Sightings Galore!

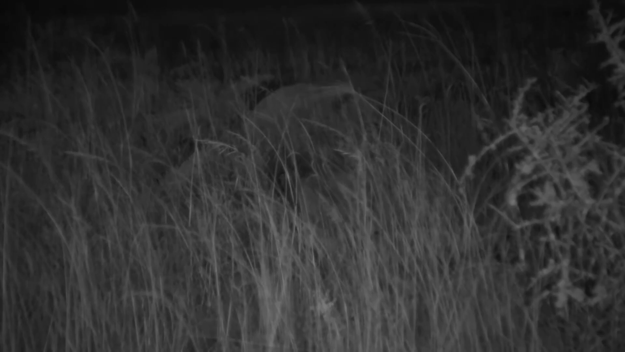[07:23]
this is a different one to the one we've been seeing a rather large one i'm guessing another male
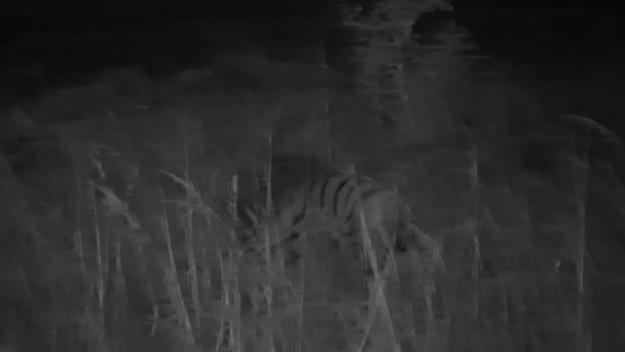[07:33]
out on a mission tonight looking for food ah this is too good who's that fluffy tail
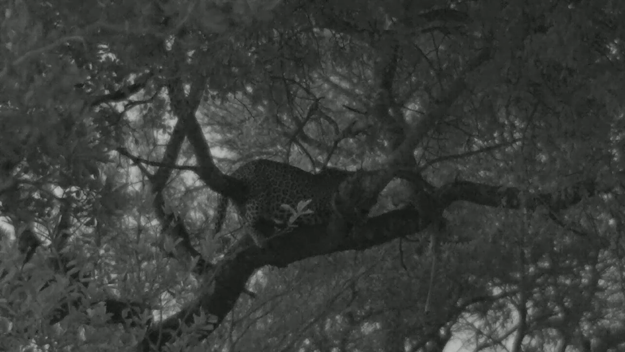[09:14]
Well, I mean, what have we benefited from? Steve Falkenbridge was here patiently for two hours. And we came past here after our last lion sighting. And there is Tavangumi, the male leopard, in his tree eating his impala. I did offer this to Steve just before any of you tell me that I've stolen his sighting. He said that he's too far away and that I'm welcome to hang around here. So this is Tavangumi, the male leopard.